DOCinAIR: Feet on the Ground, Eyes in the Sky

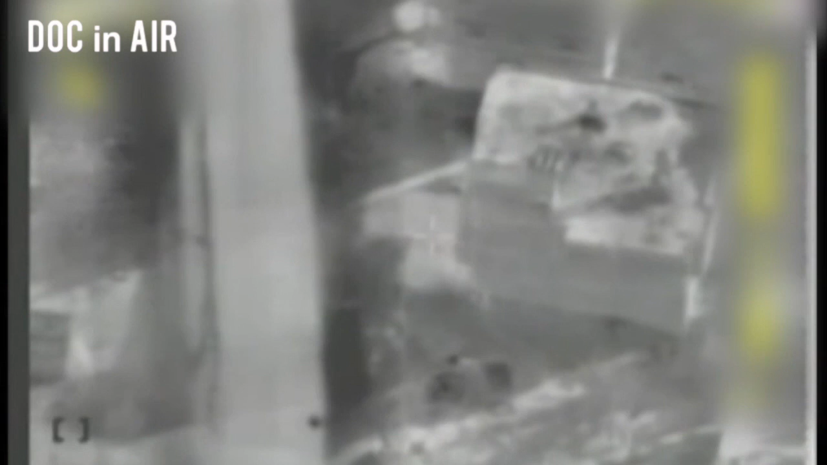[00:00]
רגע, יש יציאה, ילד ודאי, יש שני ילדים, חדל, חדל, חדל.
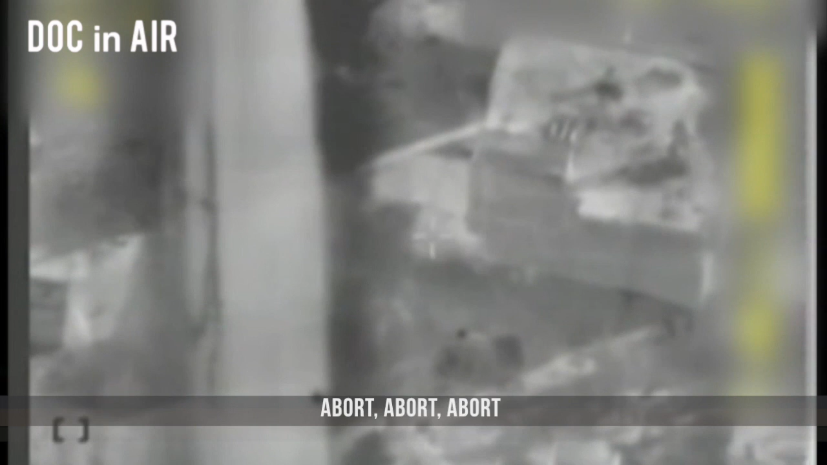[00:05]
ארבעה ילדים, תעצו את התקיפה. כמעלתי.
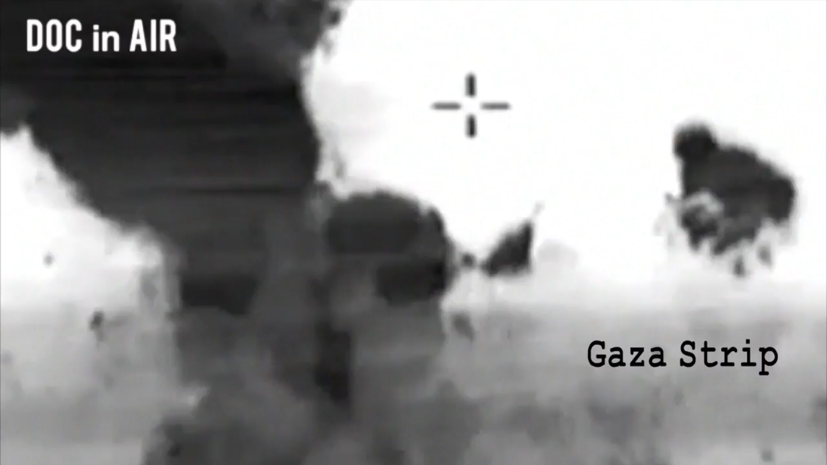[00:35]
קודם ראינו את הסיור של החמאס שעבר פה, טנדר לבן.
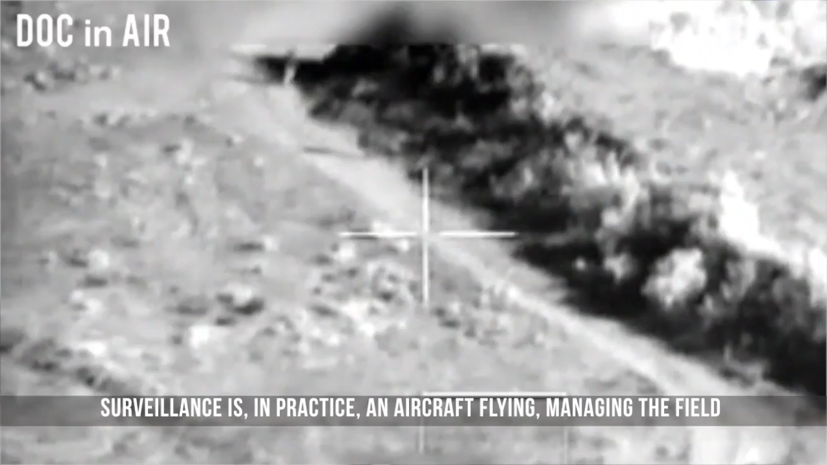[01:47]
החוזי זה בעצם מטוס שטס מעל את השטח, ומצלם את כל מה שקוראים מתחתיו.
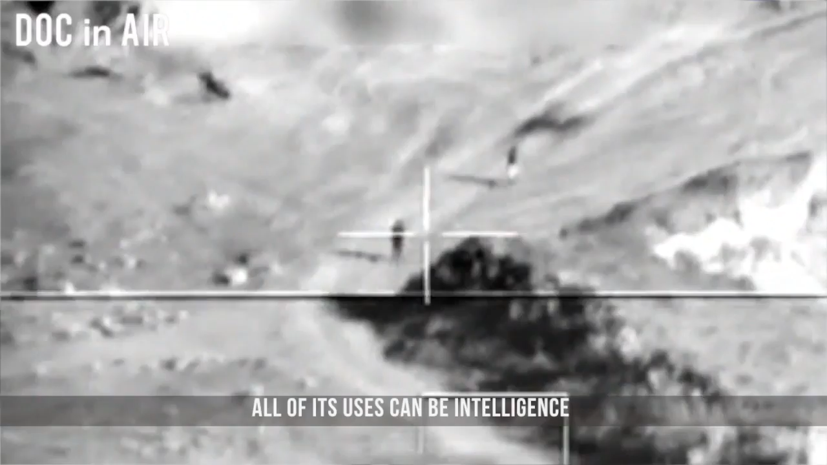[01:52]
כשכל השימושים של זה יכולים להיות מודיעיניים, יכולים להיות לקראת מבצע, יכולים להיות זמן מבצע.
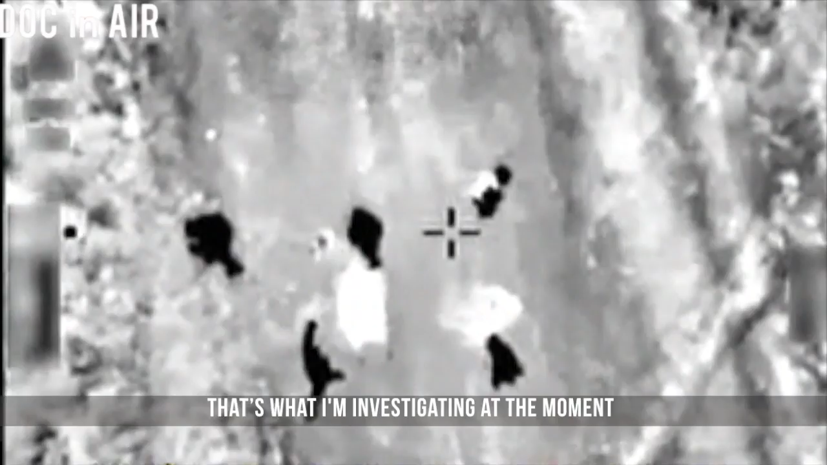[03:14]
תראה, הם עושים את זה מדי בזולה, שמה שלא נמתים לחוליה שמניחה איתן.
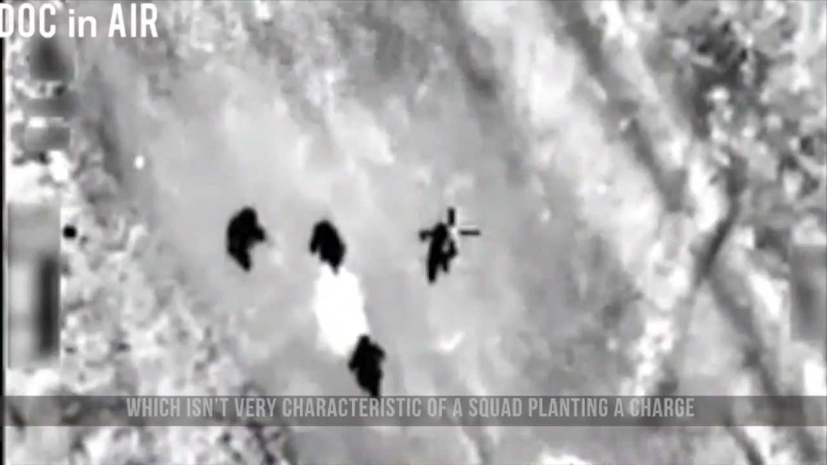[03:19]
האיש הזה חופר ותוקיע משהו כמו עם פציש בתוך הרצפה.
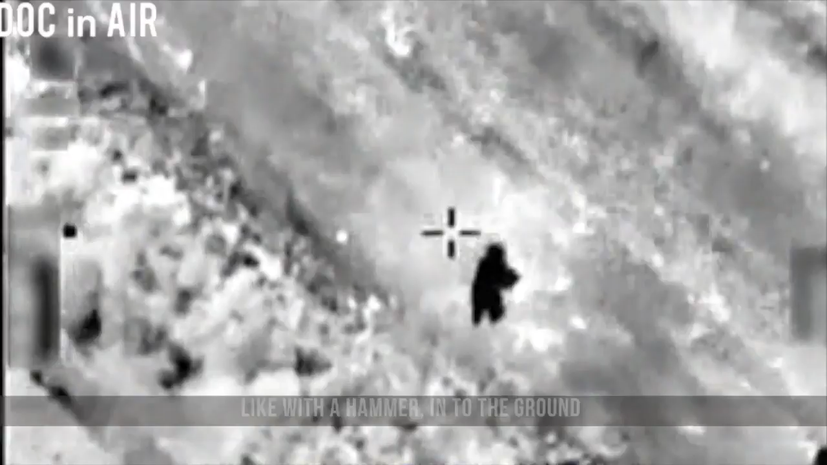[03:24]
אני יכול להניח פה כמה דברים. אחד זה סתם משהו קשור לתיקונים, מה שלא כל כך נראה לי.
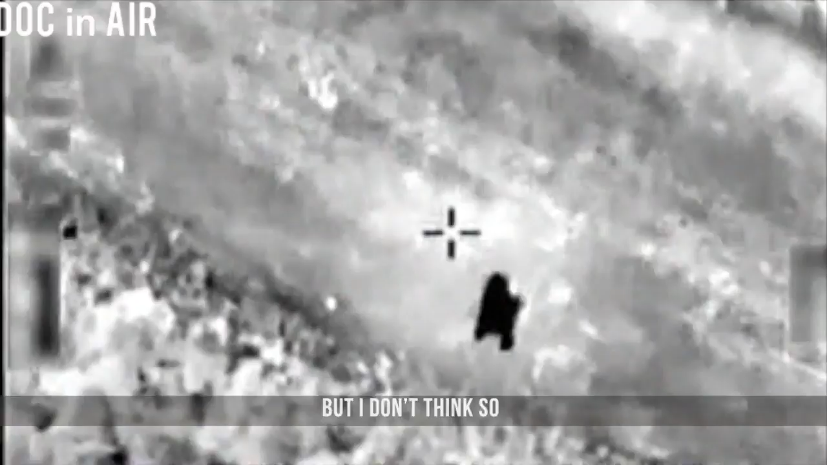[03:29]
זה לא, הם לא מתקנים שום דבר. דבר שני, יכול להיות שהם רוצים להבהיר פה מדורה, ואז הם גורים לפה דברים דליקים וידליקו איתן.
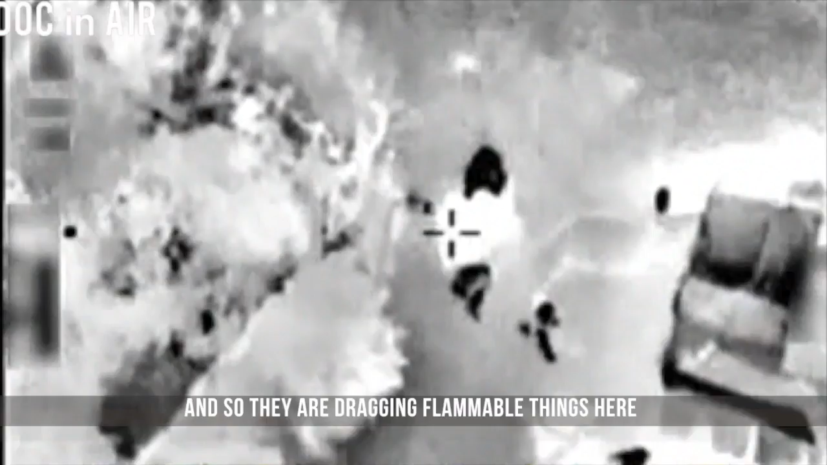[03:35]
הדבר מן הסתם שכולנו חושבים עליו, אבל לא אומרים אותו, זה אולי חולט מטען שמניחה מטענים, זה נראה לי רגוע מדי.
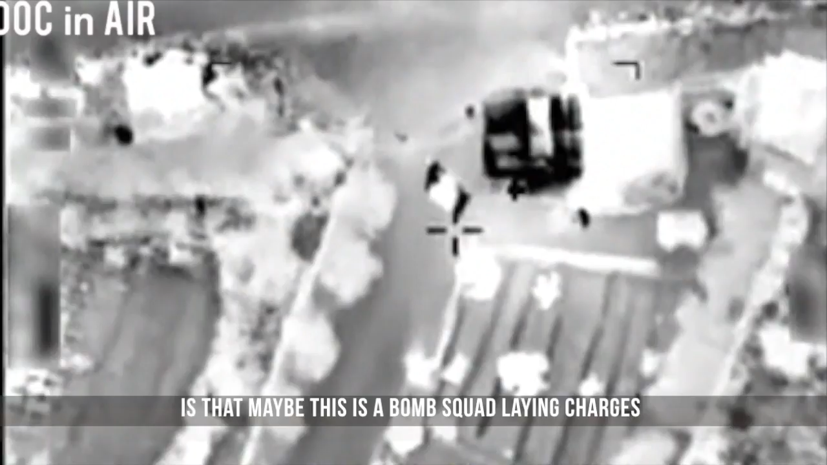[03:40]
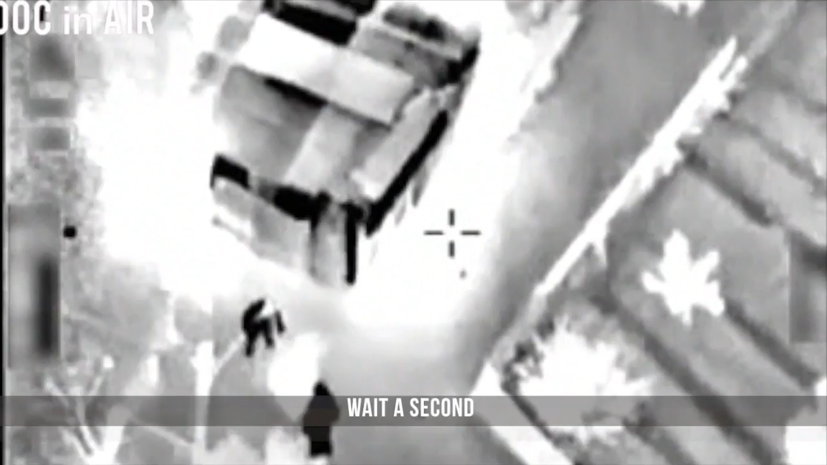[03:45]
יש לי כאן חקרד, או יין, אנחנו כנראה נפליל את האנשים וכנראה לי אסם עליהם. אני חושב שזה שגיאה.
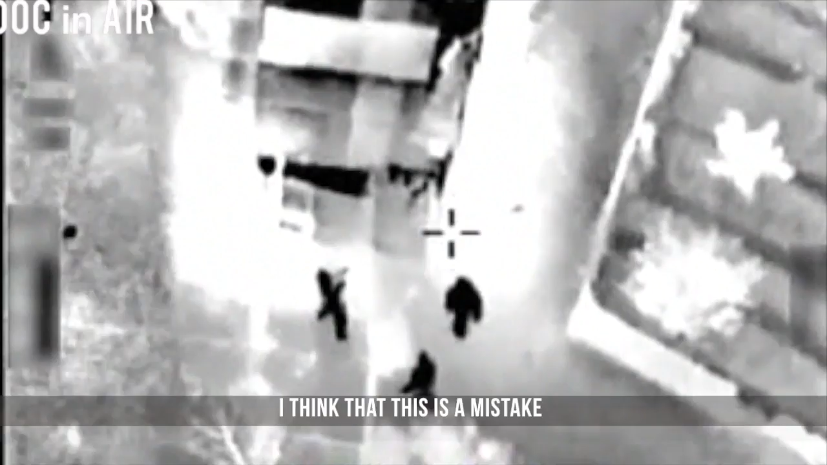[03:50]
לדעתי, האנשים האלה עושים משהו תמים לחלוטין. העבודה על הכביש, זה זה מה שהם עושים עכשיו.